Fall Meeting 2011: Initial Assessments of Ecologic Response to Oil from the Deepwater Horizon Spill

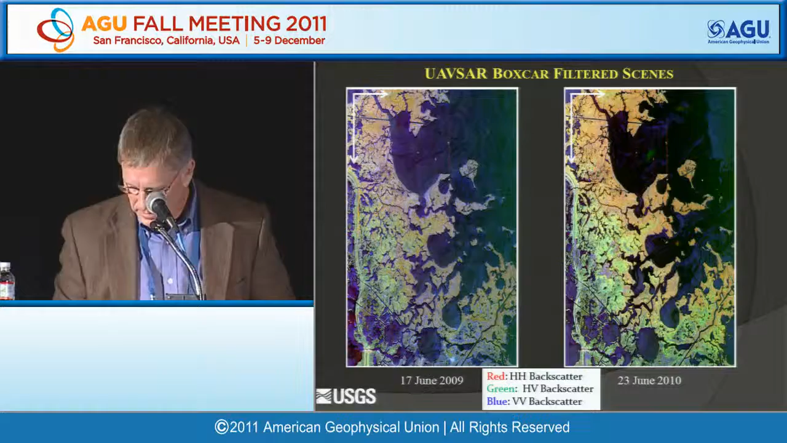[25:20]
I'm going to blow up that small island I showed you a moment ago. Again, pre, post. Here we have mostly a VV dominant scatter and backscatter.
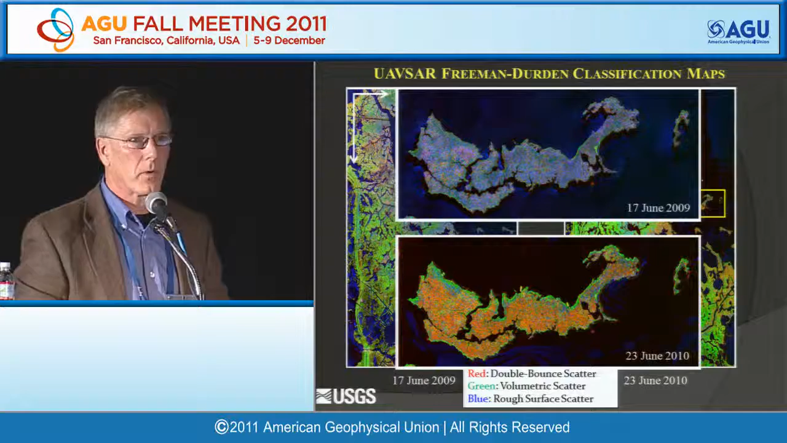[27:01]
That was an observation in the field. We're showing stuff down to 20 to 40 meters past there. That's that oil in the lower part of the canopy, we believe, as well as the damaged shoreline. This is cloud portier. It's a different type of decomposition, again, giving you backscatter mechanisms, the pre and the post.